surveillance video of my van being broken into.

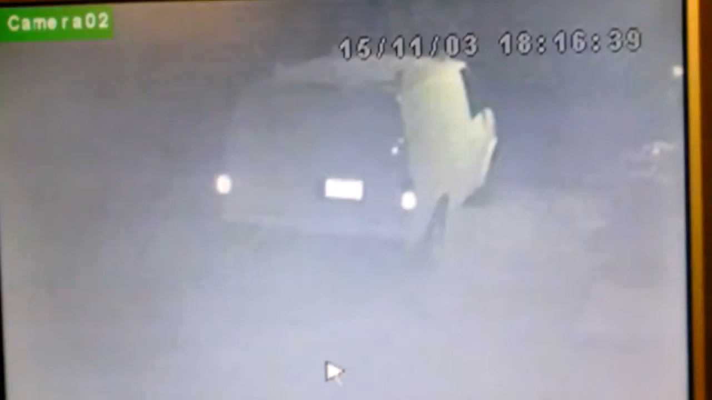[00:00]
Okay everybody, this is last night. This is the dipshit that broke into my van. It's really pissed me off. So I'm going to share it with everybody. The video is not that great. Our surveillance system is only black and white. It was dark outside, but this is better than nothing at all. I don't get people. They're just freaking idiots.